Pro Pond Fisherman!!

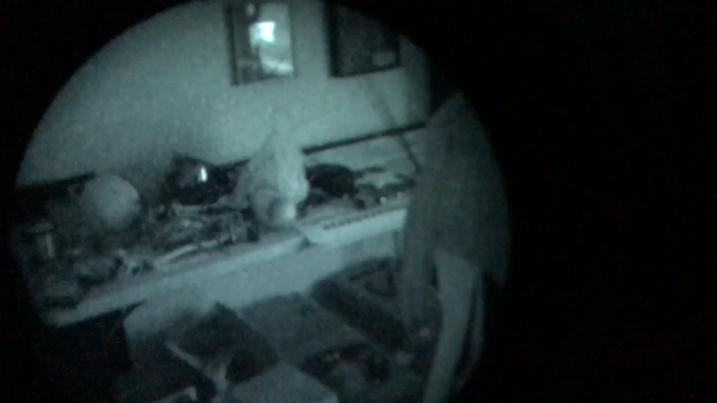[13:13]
Just kidding, we're not in a dark room together, alone. It's not really adjusted right now. Now it's adjusting. Now we can be alone together in this really dark room, looking around. Somewhat creepy, like you can see just about everything in this room.